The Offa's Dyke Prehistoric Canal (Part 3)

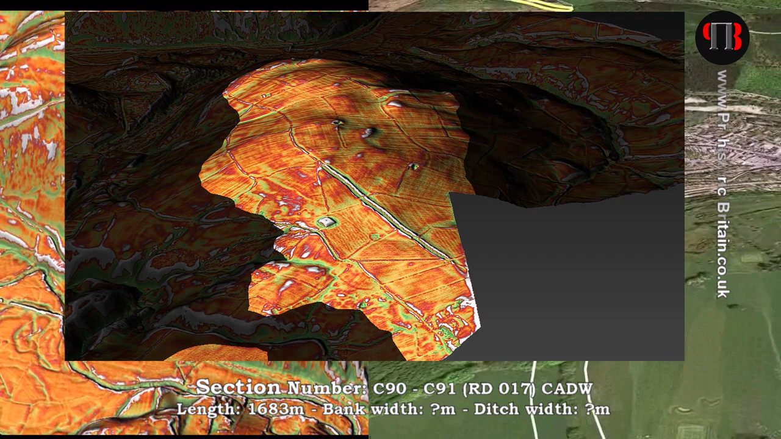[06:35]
past and the dike was a path over the hill so again it's questionable if this was actually part of the office dike structure
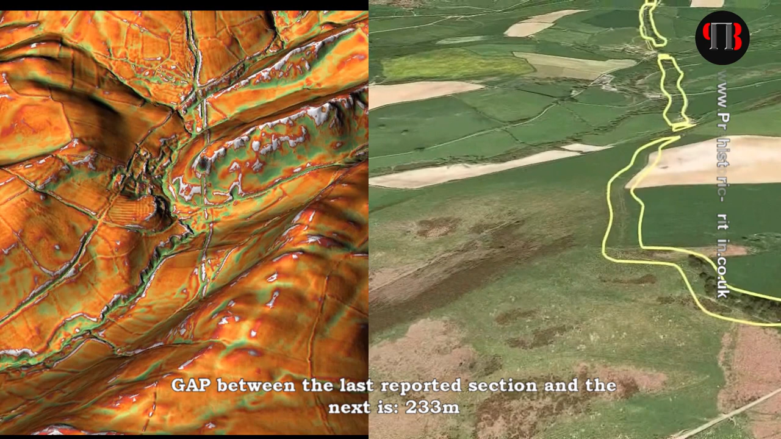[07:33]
it seems that the dike revolves around these quarries as they are in
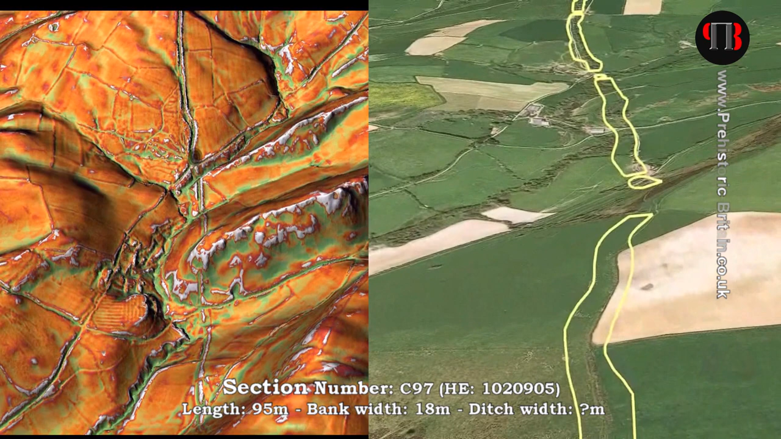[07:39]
very close proximity to the dikes no doubt being utilized
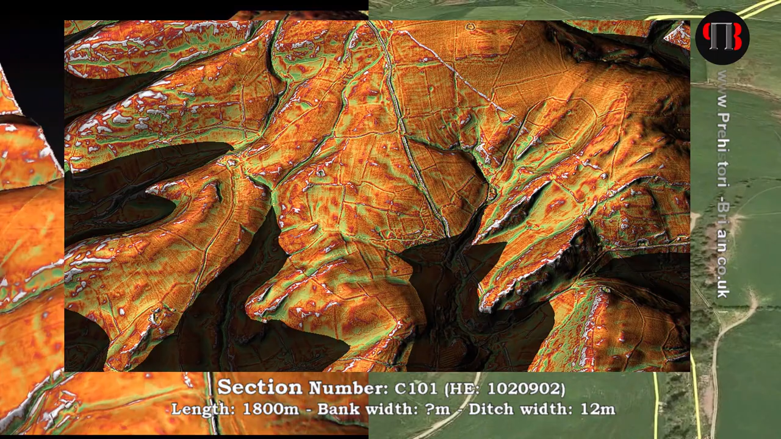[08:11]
shorelines of the past no doubt linking to the quarries within the site and therefore giving
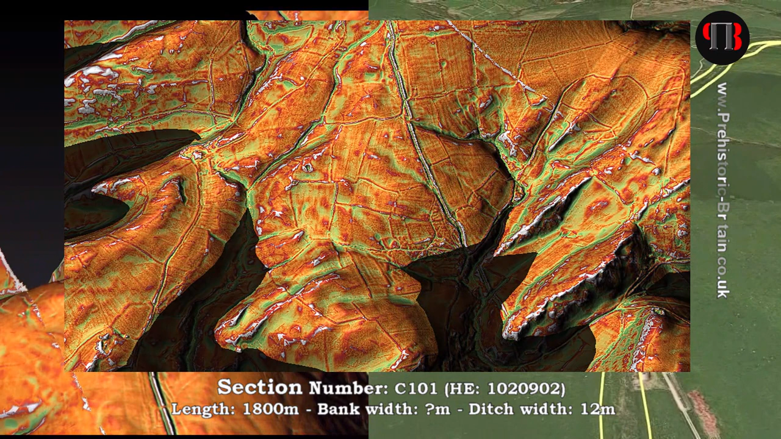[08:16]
multiple outlets for transport of the goods and materials mined in this area
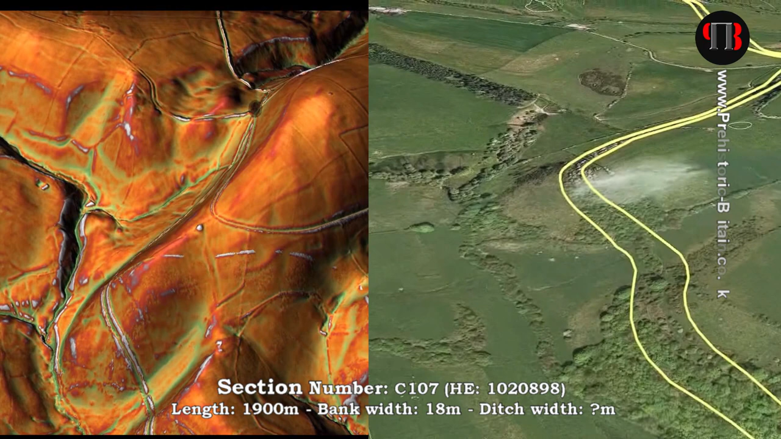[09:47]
and is not placed on top of the hill but like offer's dike two-thirds
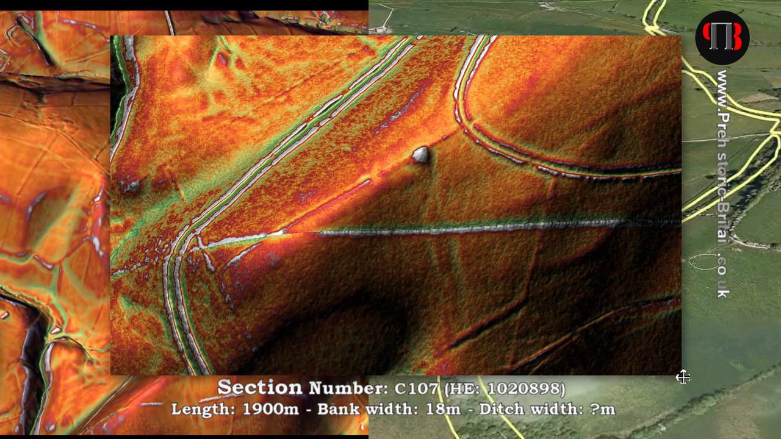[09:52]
down the hill a hundred meters from the dike this would suggest it
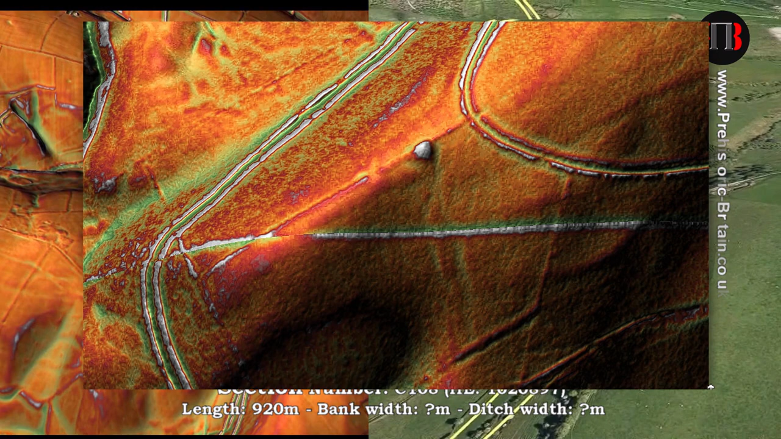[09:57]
post dates the dike barrow mound is well defined with dimensions of
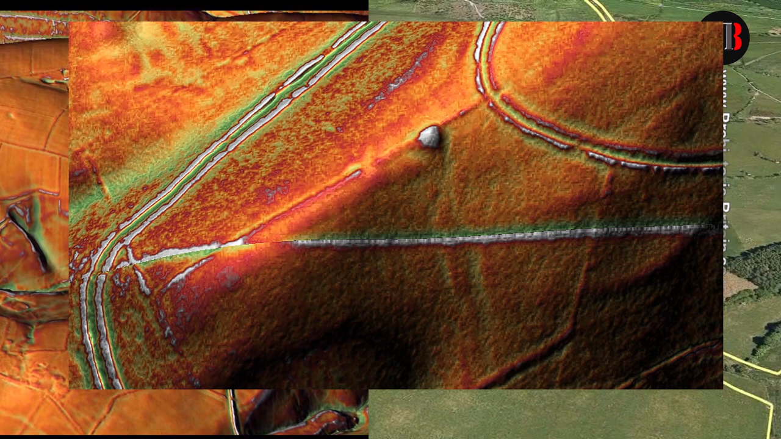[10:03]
22 meters in width and 1.7 meters in height
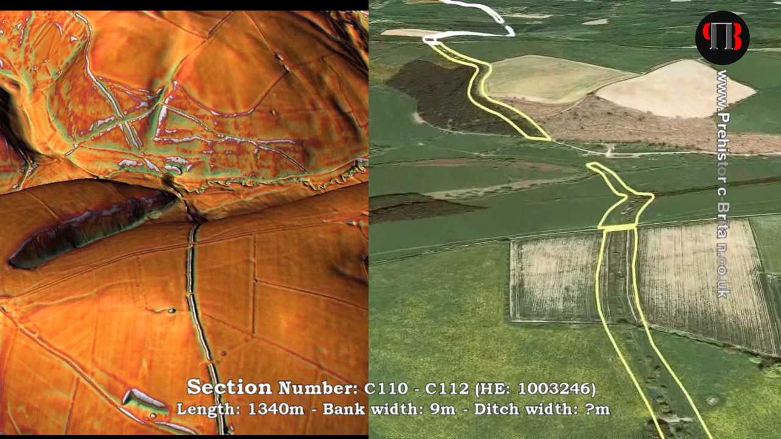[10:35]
this shows that Kerry ridgeway cutting through the dike now with a modern road sitting upon it
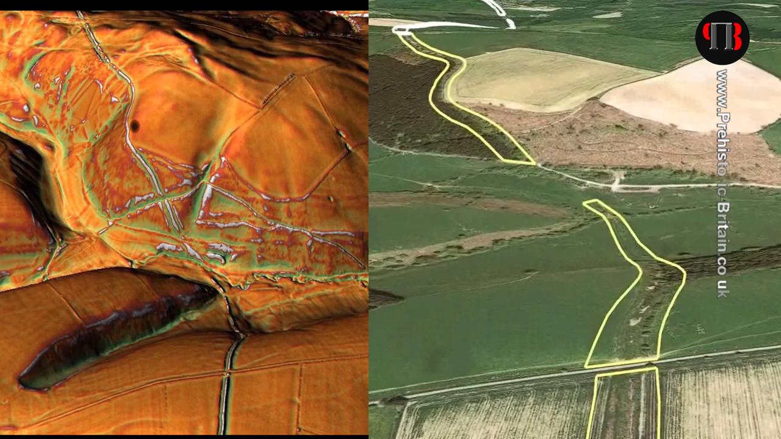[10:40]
however close inspection shows that the ancient pathway must have crossed at the same height as the ditch as shown as
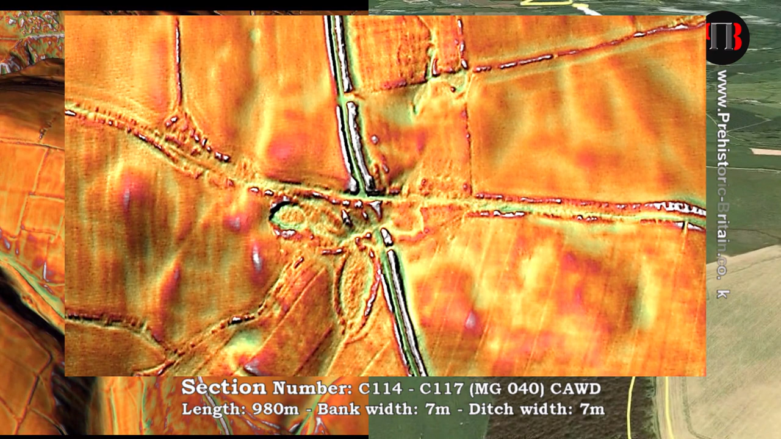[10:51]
green on the lidar this would indicate that the dike must
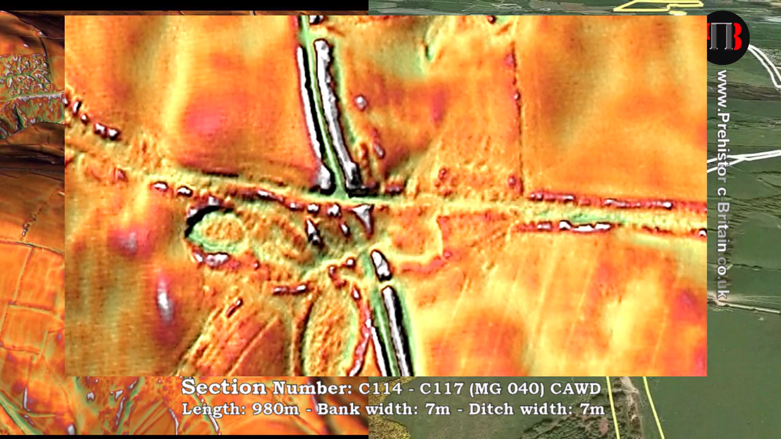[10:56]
have been constructed before the ancient trackway confused let me explain if the ancient path was older than the dike
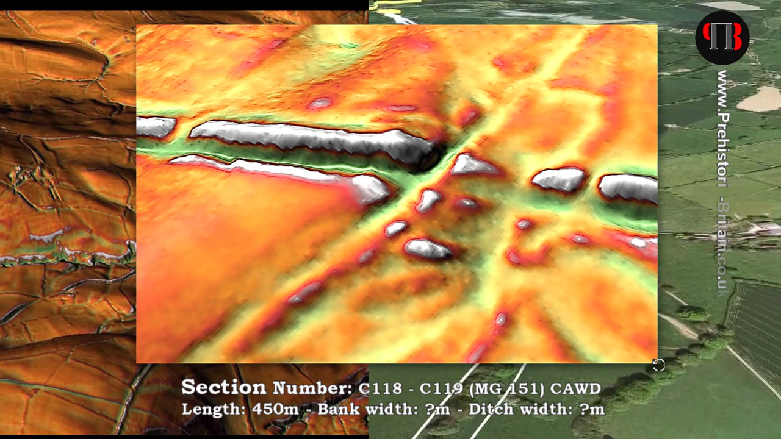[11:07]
the dike would have destroyed it or stopped it by leaving a gap the
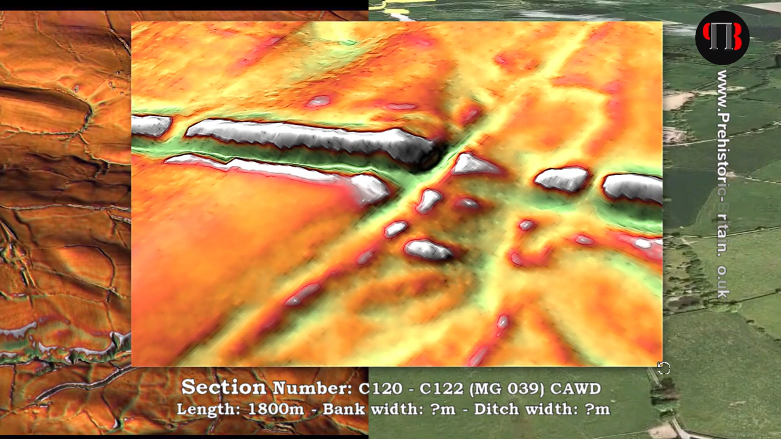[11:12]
pathway including the modern road would then be at one level and
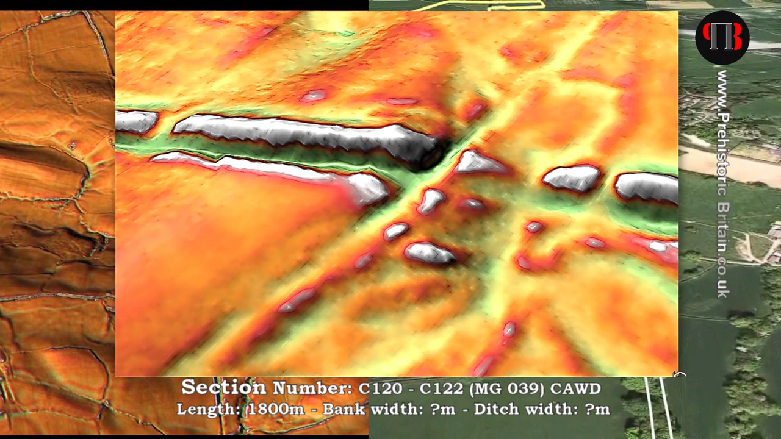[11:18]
that would show up as yellow on lidar but it's not it's deeper at the intersection
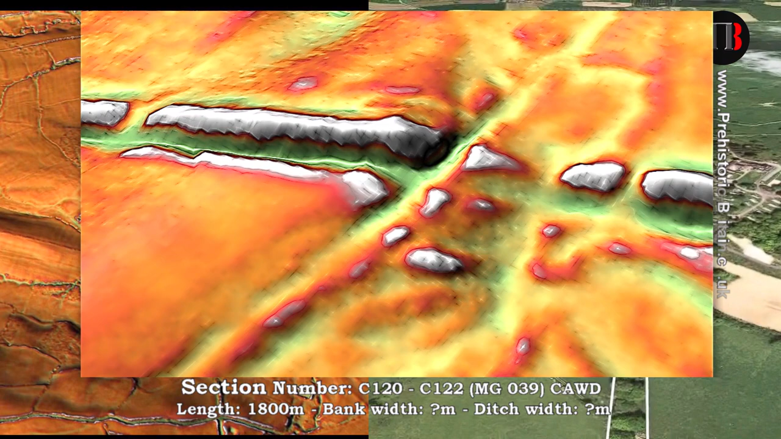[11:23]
the fact the modern road is green at the point
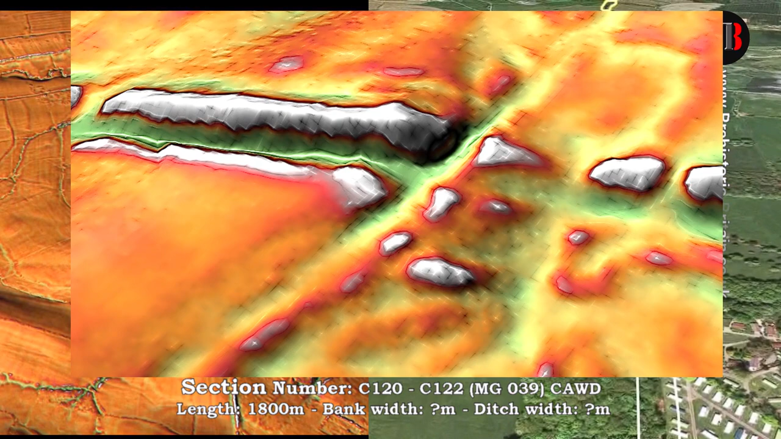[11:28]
of intersection means they must be built after the dike's
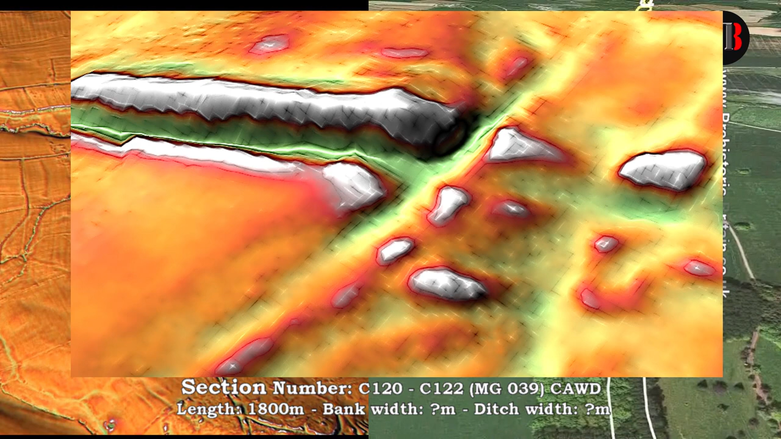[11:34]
ditch and therefore it's at the same level as the dike's ditch
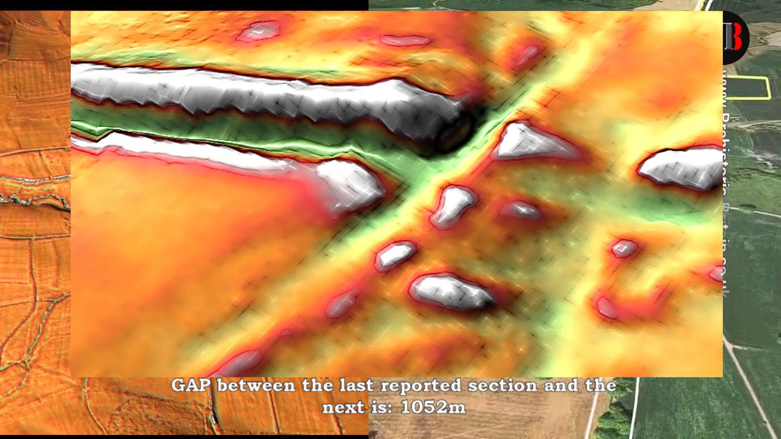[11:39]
and therefore the dike must have been there before the road further